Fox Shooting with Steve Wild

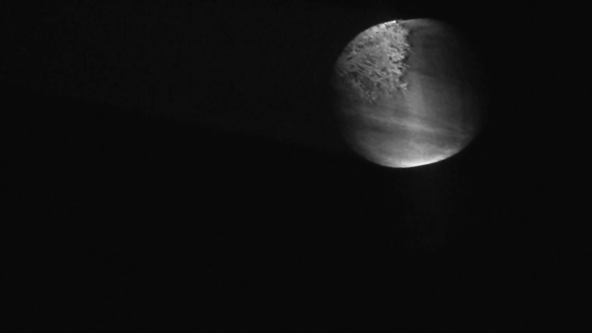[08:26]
This is becoming a little frustrating.
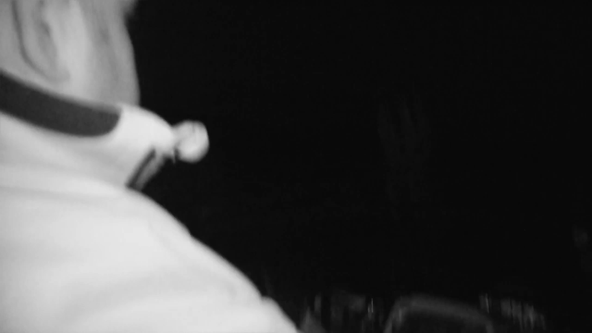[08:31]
I decide to try one last field in hope of getting a fox down.
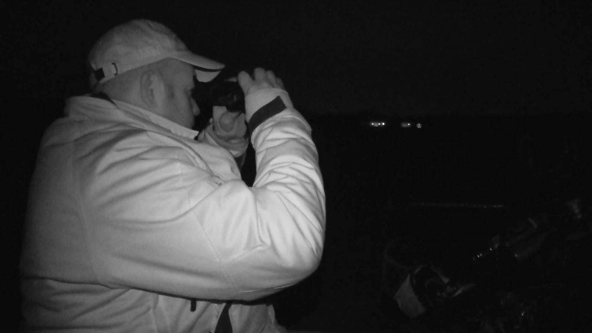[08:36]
I quickly spot a fox sat on a log just in the tree line. I slowly and purposefully ready my rifle.
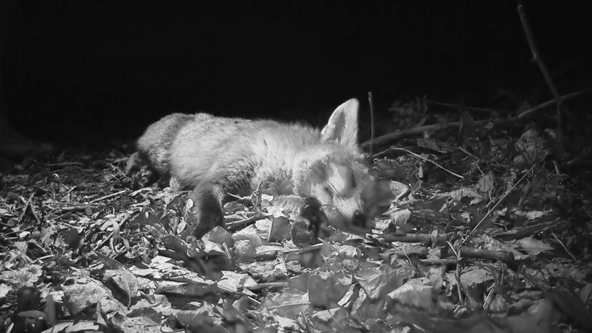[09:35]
There we go. Lovely big old dock fox.
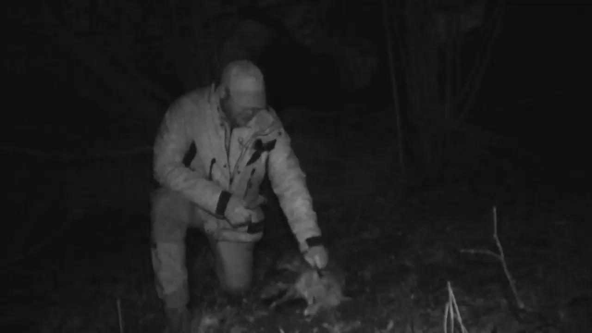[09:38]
It's me first fox with the 223 barrel that I've put on my Blaser R8 professional success.